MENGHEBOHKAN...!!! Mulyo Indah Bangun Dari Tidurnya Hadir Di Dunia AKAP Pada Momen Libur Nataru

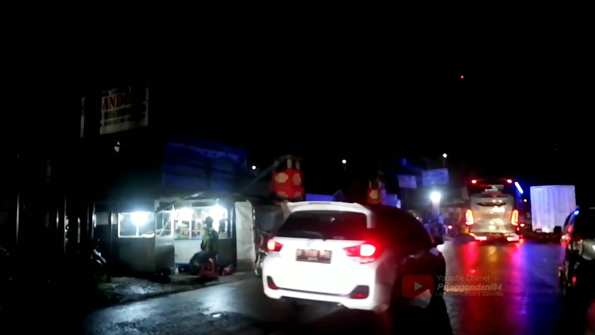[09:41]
Luar biasa di malam hari ini Mulia indah Kembali hadir Di jalur akap Jelang Liburan Nataru Tahun ini Setelah tertidur lama Kembali Ngelen Di jalur akap Pesona single glass